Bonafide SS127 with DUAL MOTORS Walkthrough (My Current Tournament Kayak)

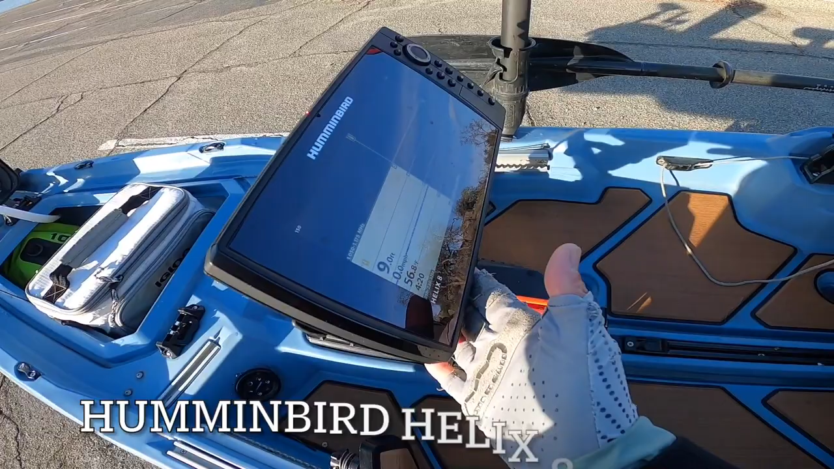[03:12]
Mega side imaging, G4N. Awesome graph. A little bulky, so I'll probably need to work on installing a heavy-duty track mount. But yeah,